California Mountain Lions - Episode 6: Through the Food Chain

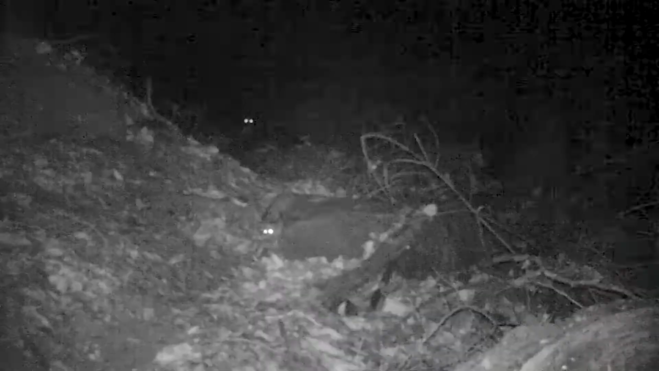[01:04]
In any food chain, apex predators have the ability to affect the entire ecosystem, creating a trickle-down effect.
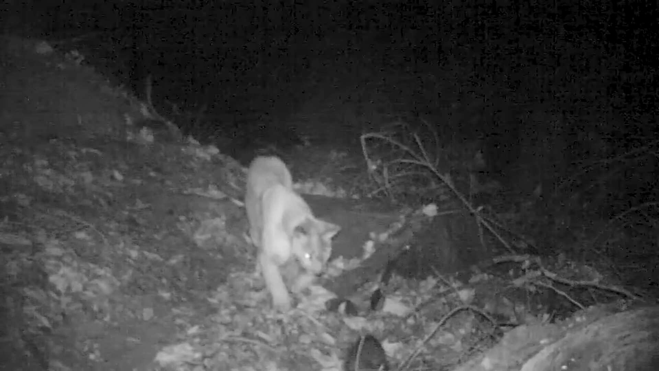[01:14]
By consuming a variety of prey and in turn providing food sources for many scavenging creatures,
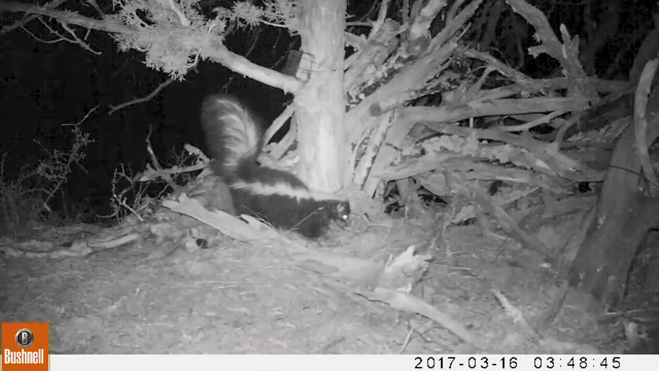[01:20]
the mountain lion's influence is substantial and their loss would be detrimental. By removing the pressure on prey animals,
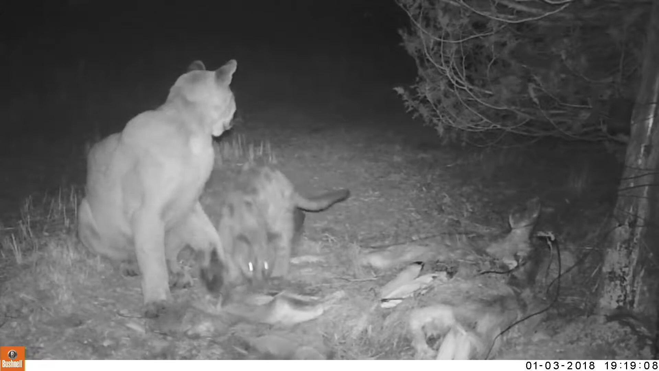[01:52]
Just as mountain lions impact the species below them on the food chain, they too can be affected by the prey they eat. They also are sentinels for exposure to rodenticides,
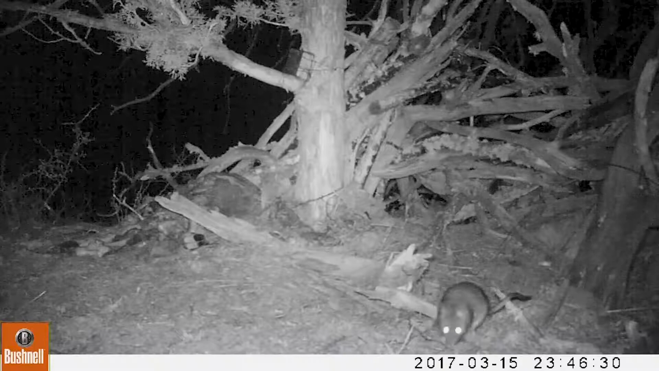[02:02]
to poisons that are put out with a target of rodents,
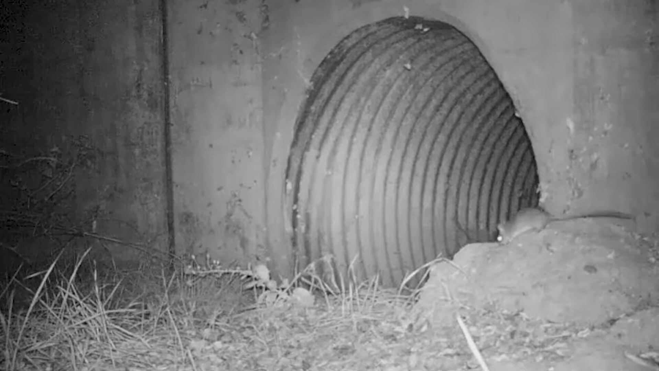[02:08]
but we have found that those poisons move up the food chain from the rodents to the smaller predators to the larger predators.
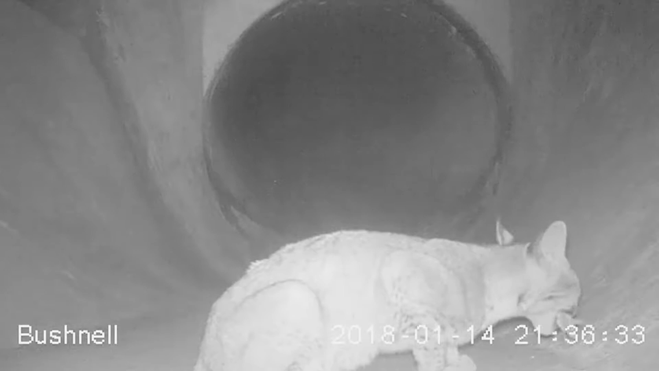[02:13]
And since mountain lions eat medium-sized predators like coyotes, skunks, and things like that, they are accumulating these poisons.